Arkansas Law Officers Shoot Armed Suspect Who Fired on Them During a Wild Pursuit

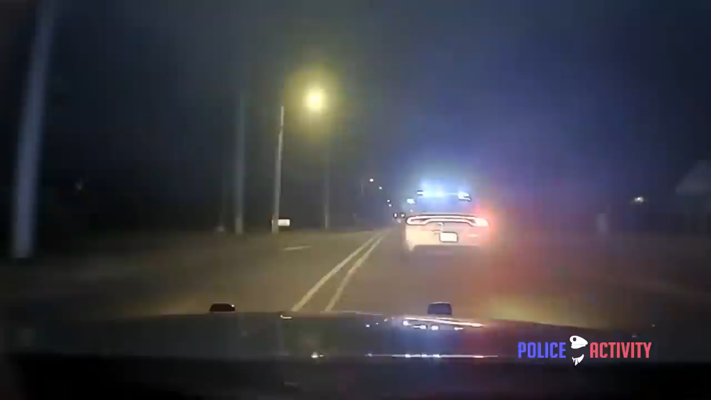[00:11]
Hey, 67 Little Rock, I'm primary. 37.
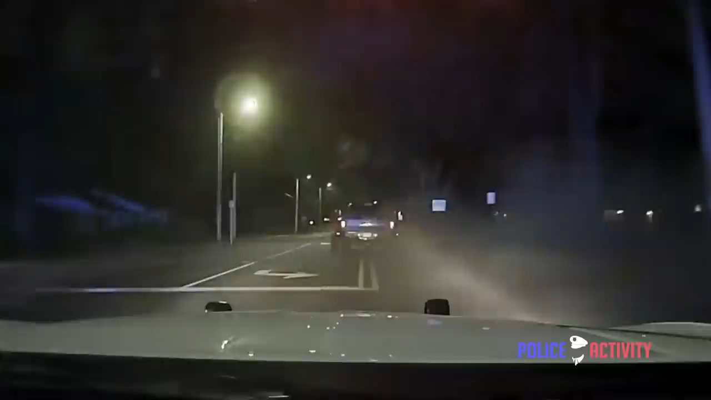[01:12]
We're east on Robson, just crossed over Donaghy, speeds 55. No traffic. It's a dually truck, it's going to be hard to pit.
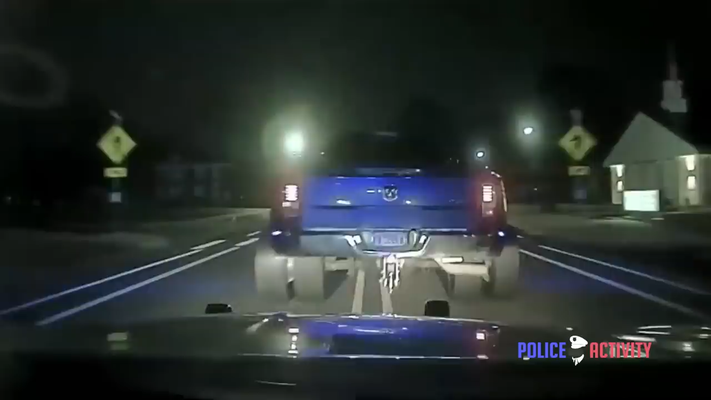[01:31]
Hey, 67 Little Rock. See if Conway gives us some spikes. I don't know if I'm able to pit him or not.
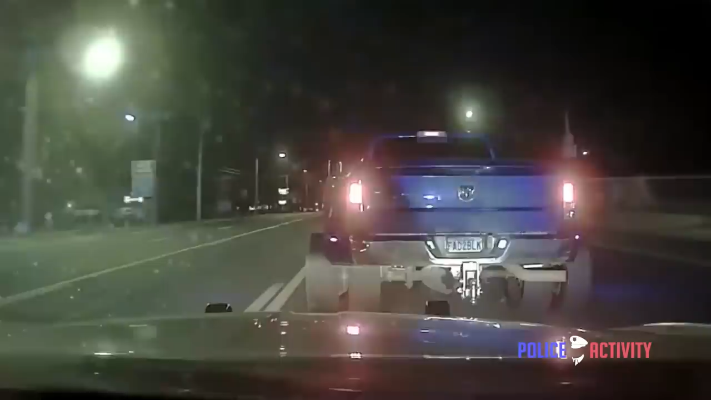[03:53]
Shots fired. He's shooting in the air. Shots fired. Southbound East German.
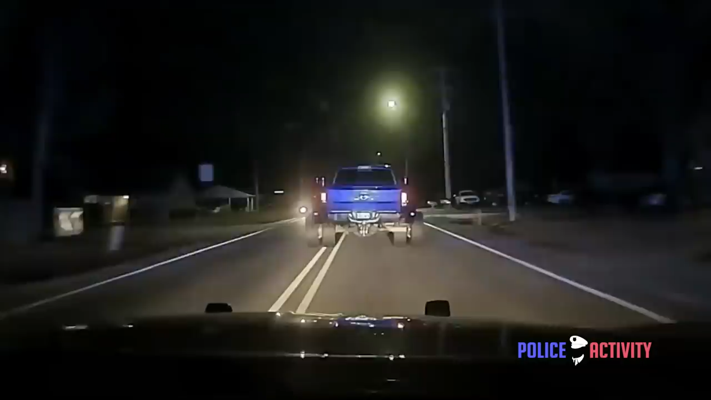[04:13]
So notify Faulkner 4, please. Thanks. Eastbound 70, or southbound. On East German, 70 miles an hour.
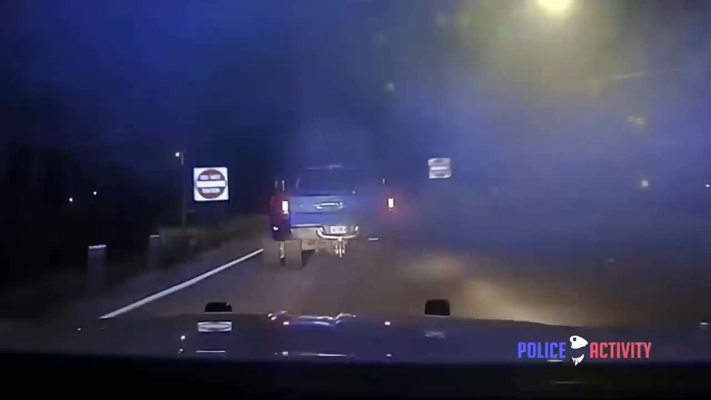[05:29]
286. Eastbound 286. Going back to our house. So eastbound 286, speed 90 climbing. Coming up on Candy Creek.
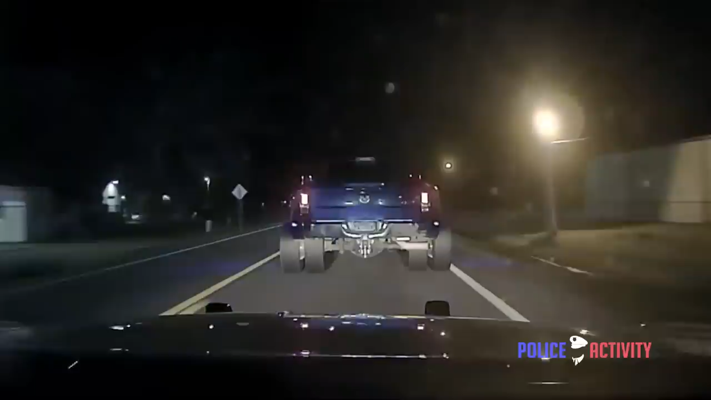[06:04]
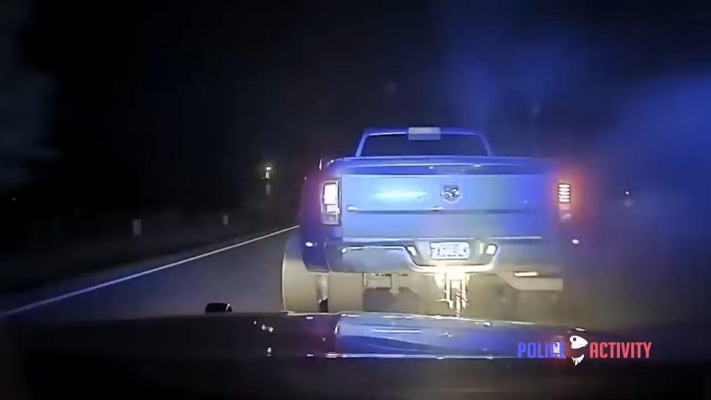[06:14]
There's another shot. Carlo, still eastbound. I can't pit him. He's holding the gun to his head now.
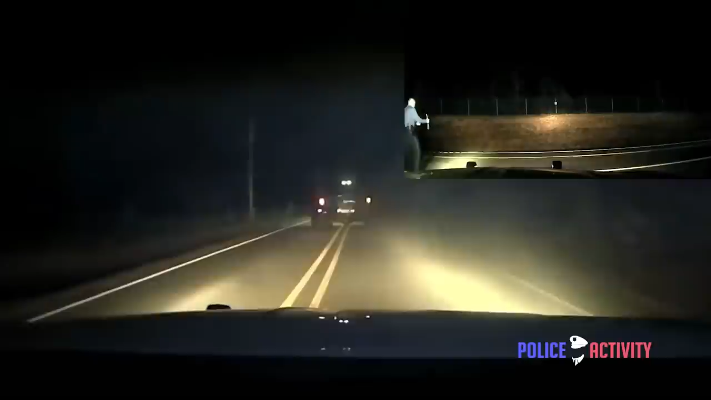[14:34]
I see you coming. I got spikes across the whole road. Get some room. Just pass. We got one coming around us. Alright, guys, he's coming up on my spike.
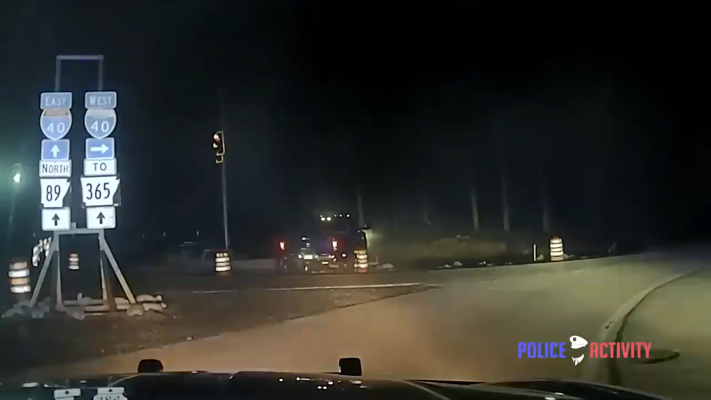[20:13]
107, shot fired, shot fired. Show me your hands! Stay up! Cover! Keep cover! Keep cover! Keep cover! Keep cover! I'm behind you, Kyle.